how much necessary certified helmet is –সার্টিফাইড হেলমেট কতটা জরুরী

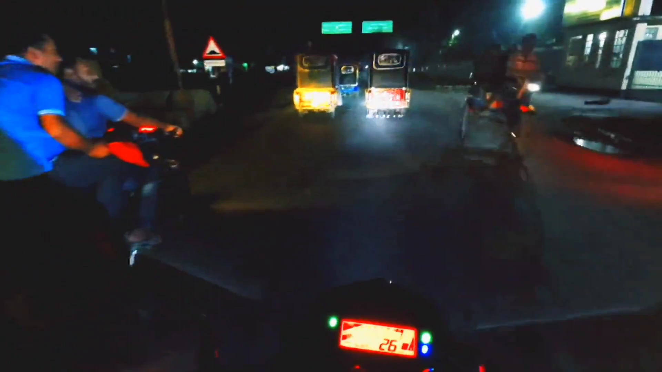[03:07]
তারপর রাস্তার আশেপাশে গাড়িগুলি রেখে দেয় এভাবে, যার কারণে আসলে প্রত্যেকটা আমি না শুধু প্রত্যেকটা মানুষেরই ভোগান্তি হয়,
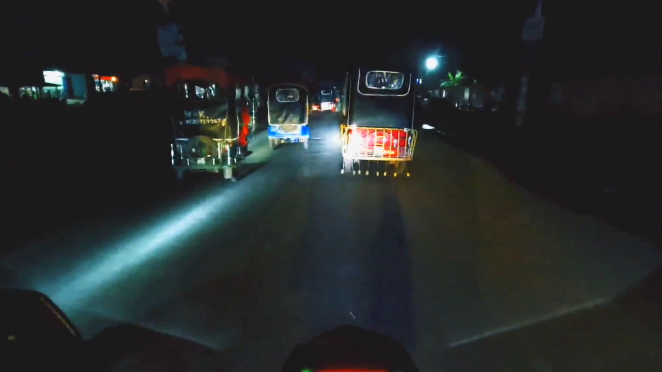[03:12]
বা বিশেষ করে এই জায়গাগুলোতে অটো এত বেশি পরিমাণ যে আপনার কিন্তু
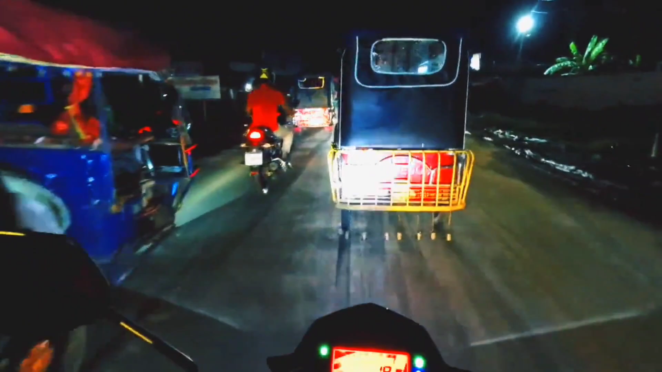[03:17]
মানে মেজাজটা অনেক খারাপ হয়ে যাবে।
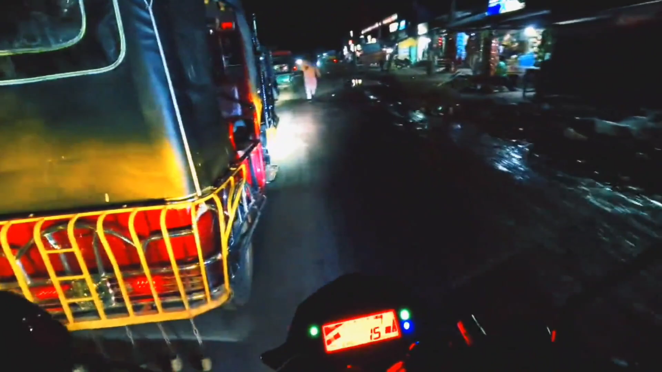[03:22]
এরা চালাবে তো চালাবে, হর্ন দিবেন আপনি কোনো কাজ হবে না, আমি তো হর্ন দিতেই আসি কিন্তু কি কোনো দেখারই টাইম নেই কে দিল না দিল, এমনকি বাস আসলেও এরা অত বেশি পরিমাণ মানে ই করে না,